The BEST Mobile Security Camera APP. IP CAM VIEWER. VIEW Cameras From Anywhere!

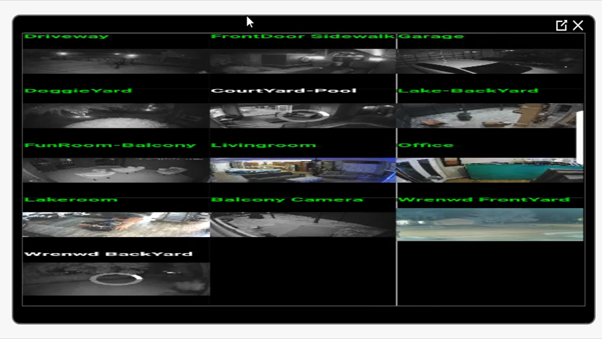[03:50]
And I also, I like to turn my phone or tablet landscape mode.
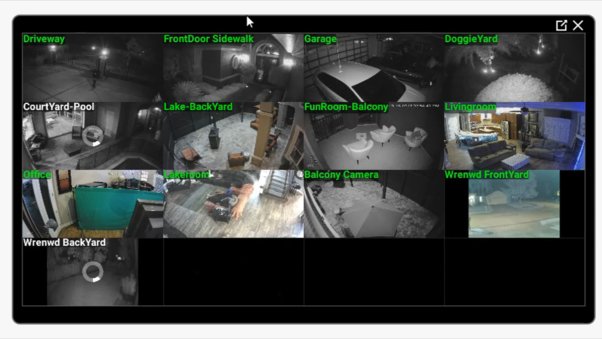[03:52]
And these are all loading up. And this one here I notice takes us a little, it takes a little bit more time. And now we've got them all loaded up. And, uh, this is my front gate here. Let's just double click on this one right here, the driveway. If you double click on it, it will open up into full screen mode.
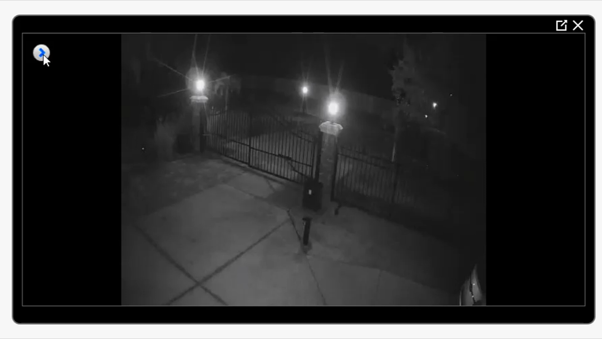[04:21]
And if you hit this arrow over here to the left, click on that one time, uh, you have your pan and tilt,
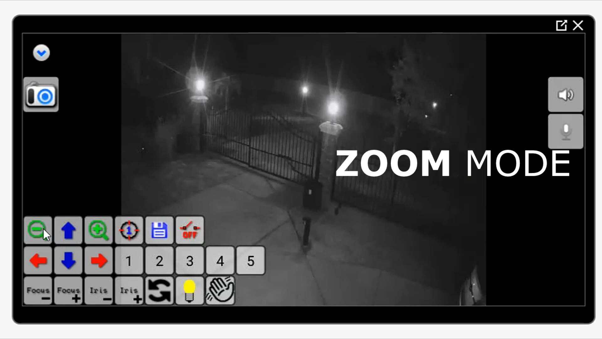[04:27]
your zoom, we can zoom on here a couple times.
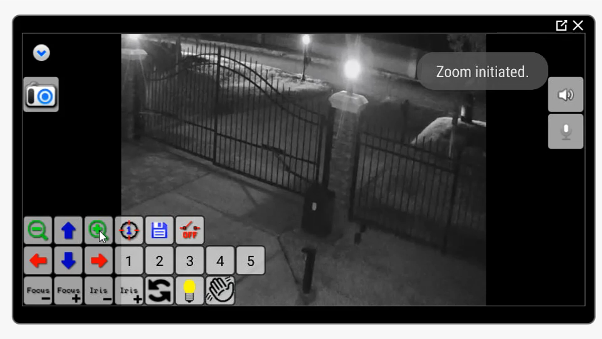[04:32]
You can zoom right up and then go back. Unzoom that. We also have the pan and tilt feature left.
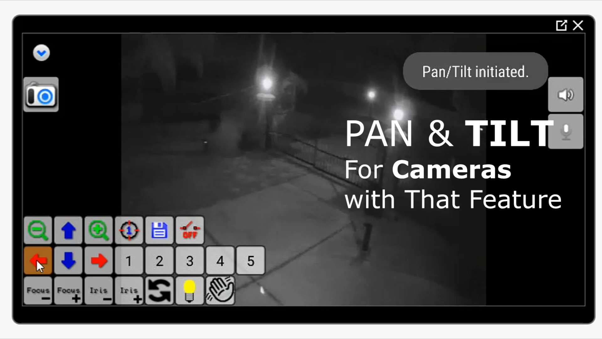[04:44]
That's my neighbor's house over there. This is my driveway right here.
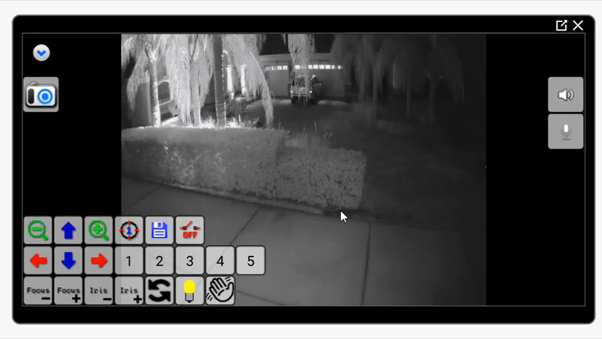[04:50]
And my garage is right in this area here. And you also have these preset modes.
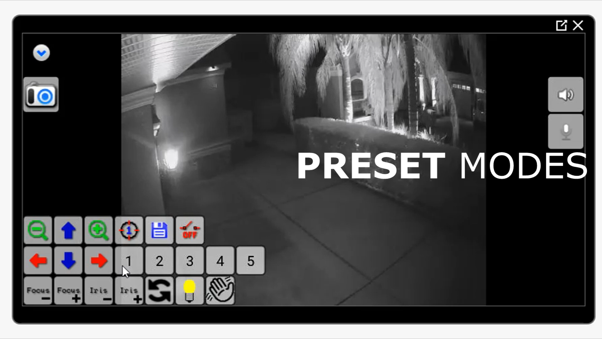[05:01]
Uh, and you can preset, uh, up to five preset modes here. I click the one that goes down to the front of the garage there. I click two. I believe that goes over to my neighbor's house.
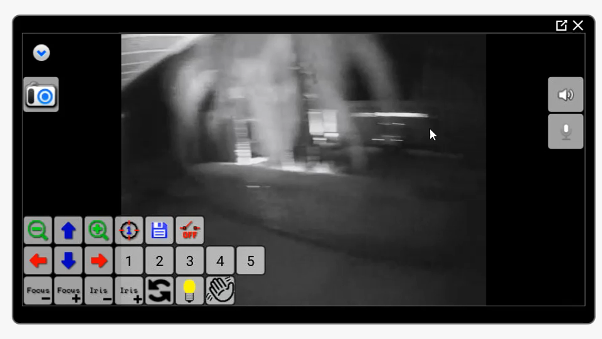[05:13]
Their garage. And three, I believe, goes to the gate.
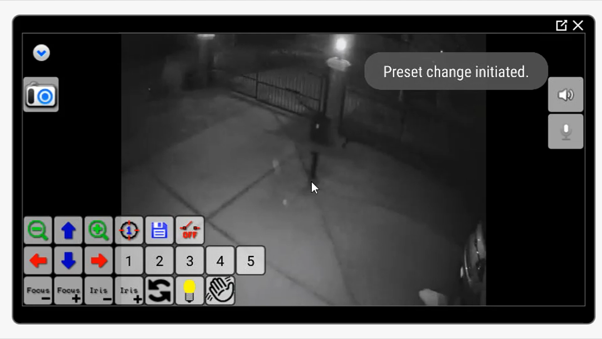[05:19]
And four will go to my front driveway. And five, I'm not sure if I had that set. Yeah, five I don't have set because my house corner is right here.
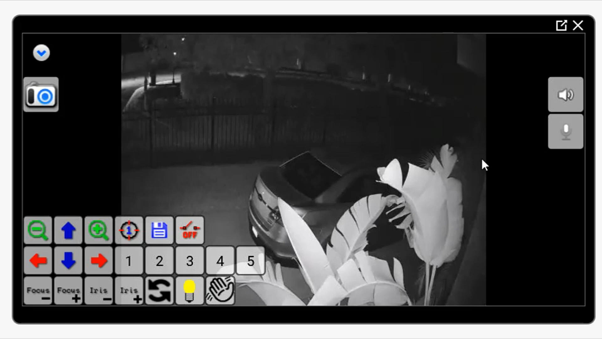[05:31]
So I can't go over much more.
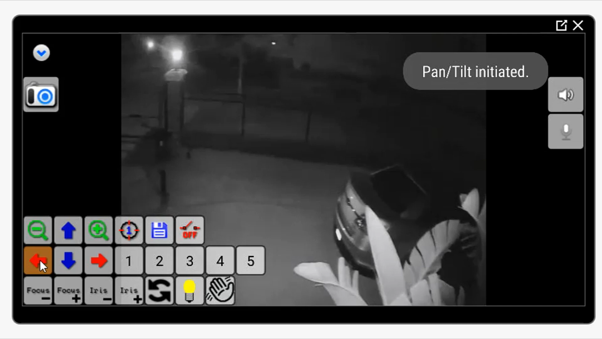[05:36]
So there's a lot of great features, uh, for your cameras for viewing. If you're away anywhere in the world, you can view these cameras. Just pull out your smartphone or your tablet. It's an Android app. And, uh, you can buy a free version.
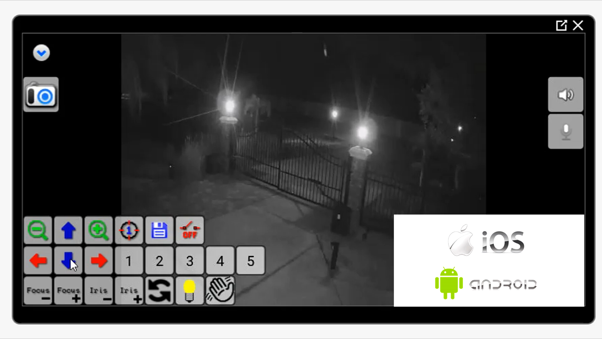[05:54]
But the free version, I believe, only supports about four cameras. But if you buy the full version, I believe it's like five dollars or something like that. Uh, it's a very useful tool and well worth the money.
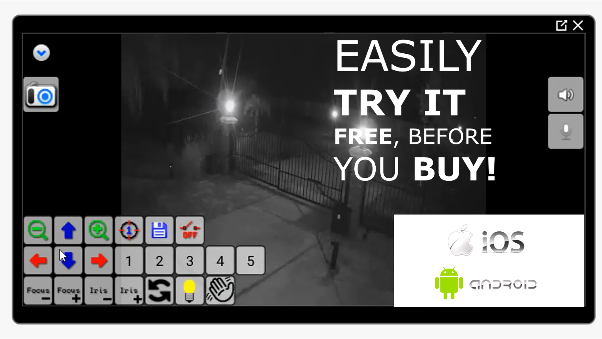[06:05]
If I wanted to, uh, say take a snapshot quickly, I have this camera icon right here. If I click that. And it's going to ask me, all right, single snapshot.